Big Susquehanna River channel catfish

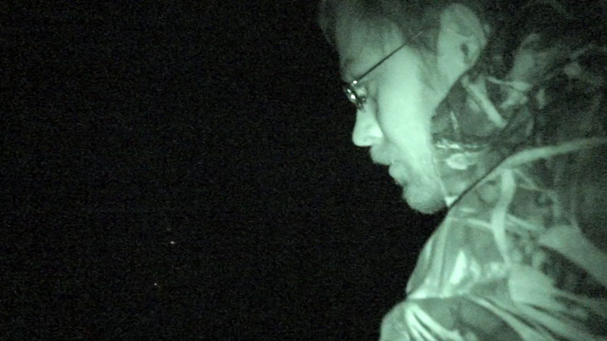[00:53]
I'm going to go above my anchor rope. There it is. He went around my anchor rope dude.
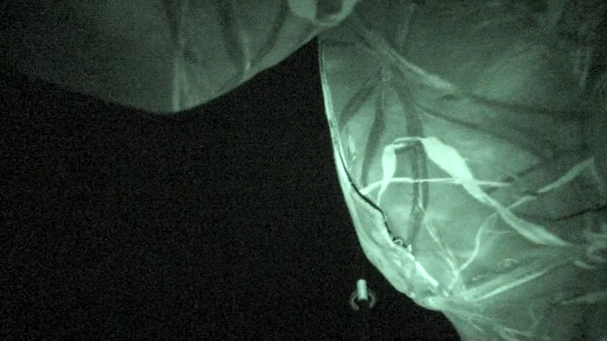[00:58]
I got him again. Cool fish. That's a good fish.
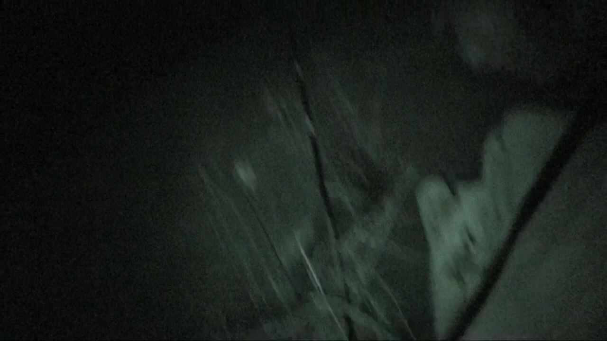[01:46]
There he is. He goes 22.
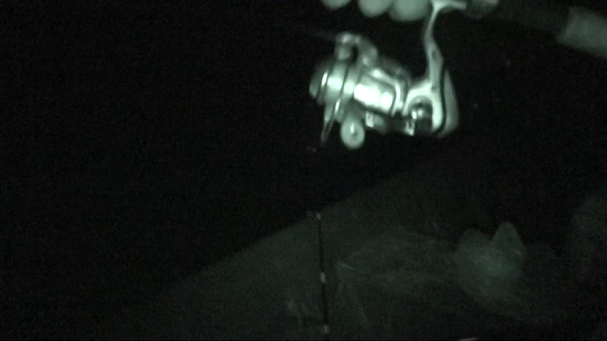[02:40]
I'll just put the... All you gotta do is put the net behind him.
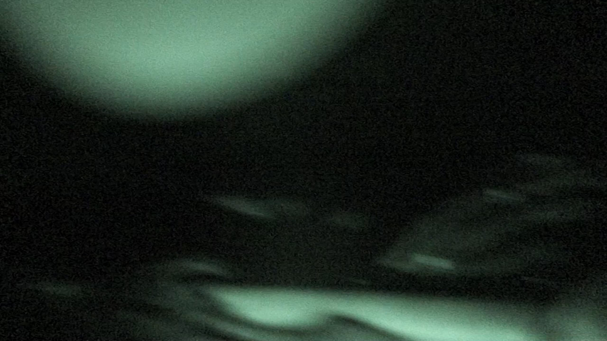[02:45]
What do you mean? He's right here.
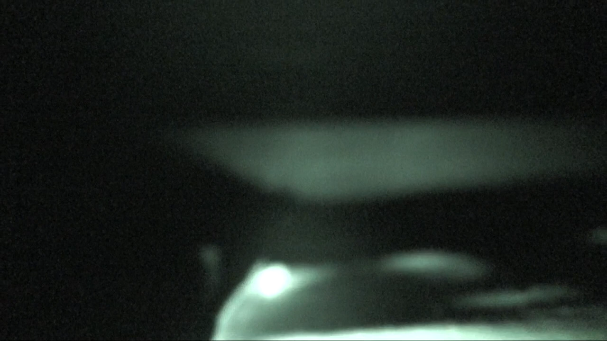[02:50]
He's right here.
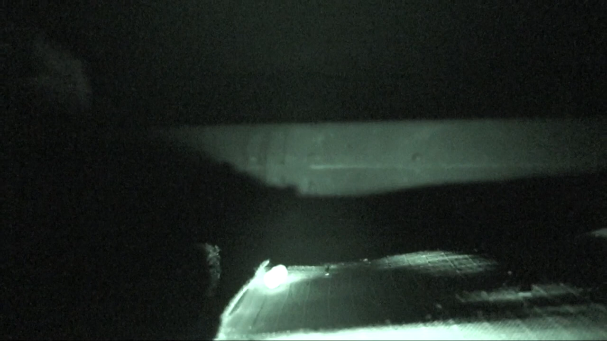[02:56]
I got that motherfucker. It's humongous.
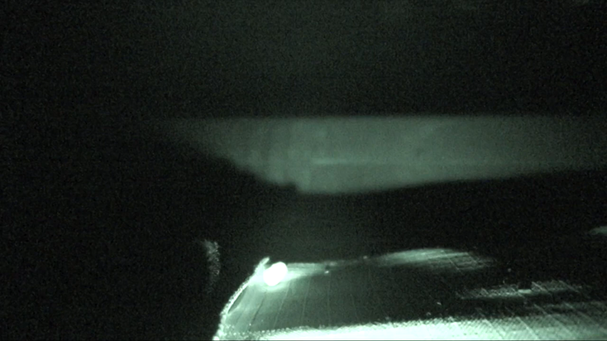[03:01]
That's how he goes dirty, dude. Give me the camera.
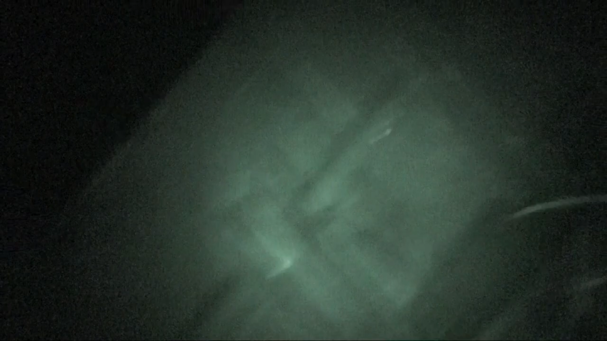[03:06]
That is a good one. Oh my god, dude. He's a pig, bro.
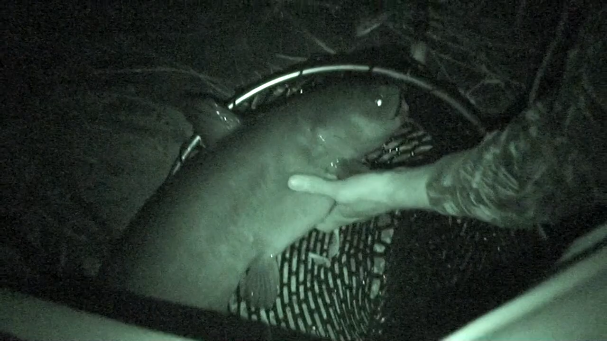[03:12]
He's humongous. He looks like a shark. Just lipped him. These flatheads bite good or what?
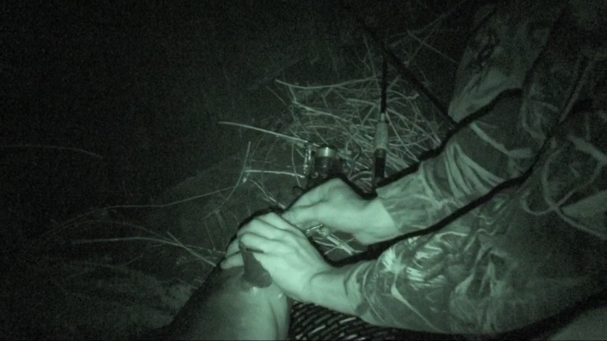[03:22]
Dude, he might be going 32, 33, man. No.
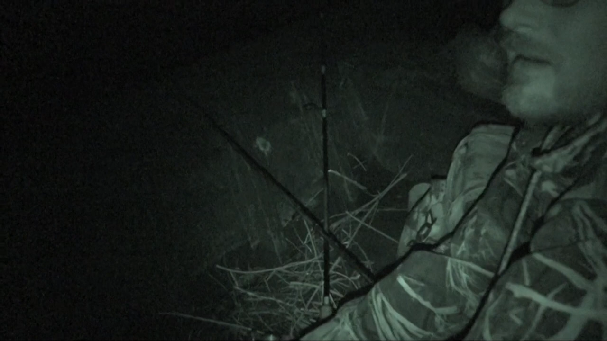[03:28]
Yeah, he's big, dude. Real big. Look at this pig.
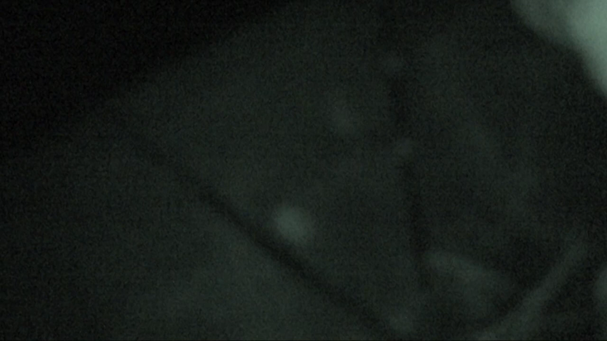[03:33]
He is probably 15 pounds.